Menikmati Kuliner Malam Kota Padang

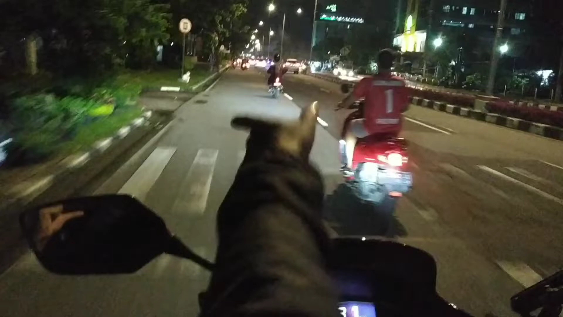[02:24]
Sulaiman ya. Jalan Ketip Sulaiman. Ketip Sulaiman. Lokasi apa? Racer-racernya. Di sini teman-teman kata beliau, ini jadi salah satu lokasi utama perbalapan malam, perbalapan liar dia bro ya. Iya iya betul. Perbalapan liar. Nah. Jadi malam Jumat ya, malam Jumat nih emang. Oh ya, kalau malam Jumat perkenjualian bro.
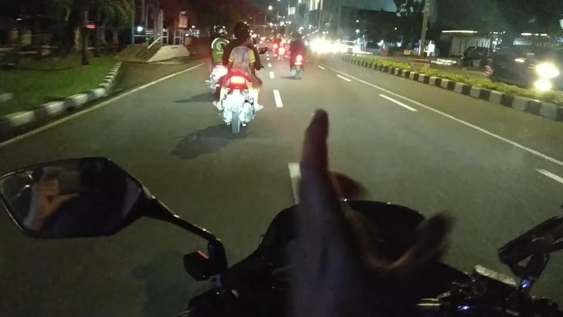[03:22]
Kalau kemarin itu kan udah gelap, lampu mati semua. Sekarang alhamdulillah sampai tunggu lampu ini hidup. Jadi kebanyakan anak-anak muda nongkrongnya itu di pinggir-pinggir tuh di trotoar itu, Om.
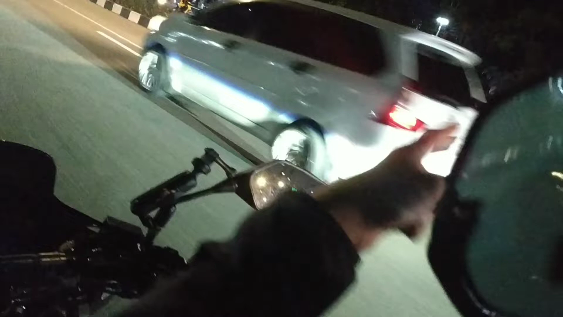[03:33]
Nongkrongnya di sana sambil pacaran sampai subuh.